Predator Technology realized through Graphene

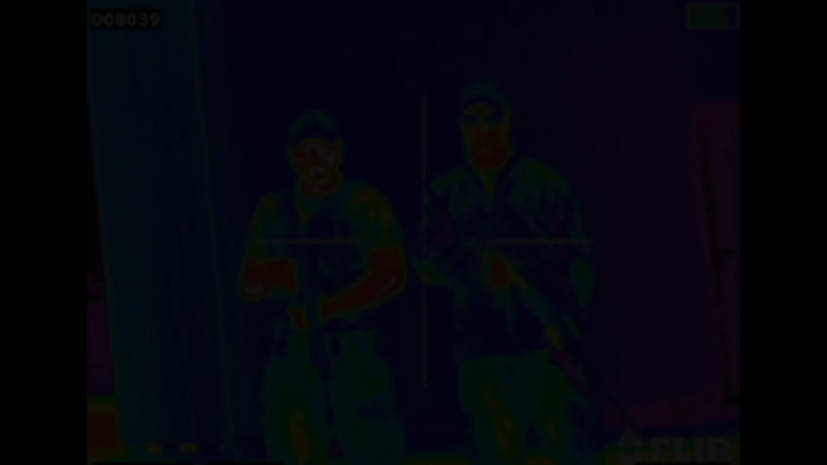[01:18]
We all know that soldiers operating in the cover of night can be picked up easily from thermal imaging cameras.
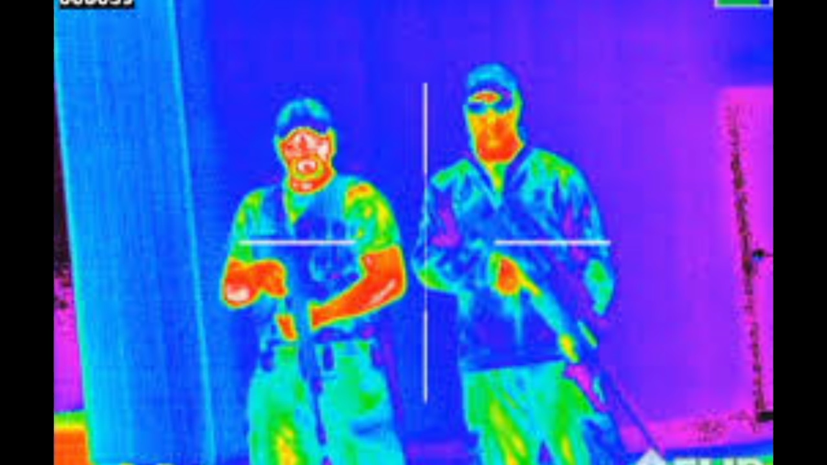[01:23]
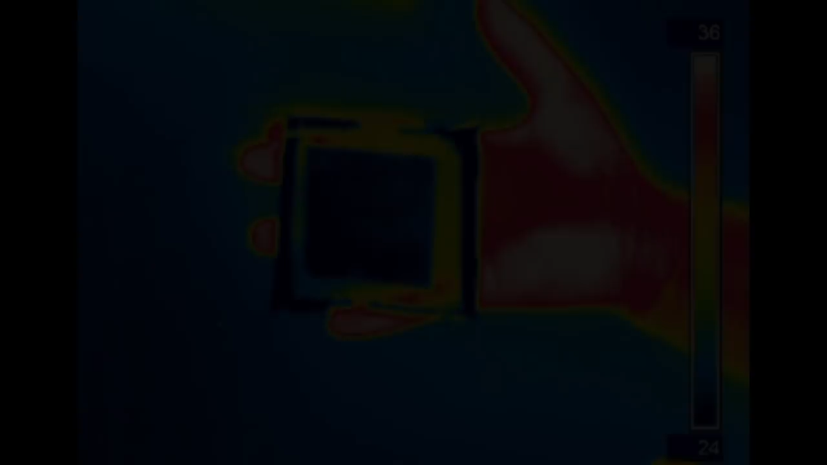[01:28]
If, however, a thermal camouflage material is used, it makes objects appear dark, hiding them from detection. In the latest thermal camouflage made by scientists, electric current is applied to the graphene layer, the amount of which varies to get the signature infrared radiation required.
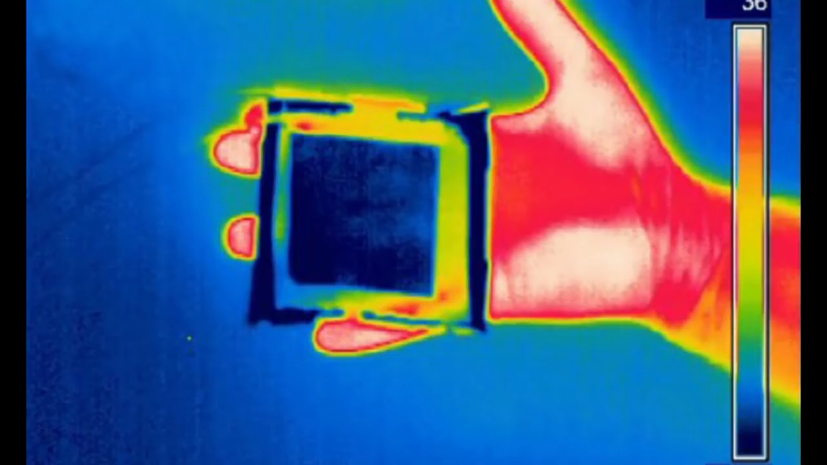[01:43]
By sensing the background heat levels, graphene layer gives off radiation necessary to blend into a warmer or a colder background.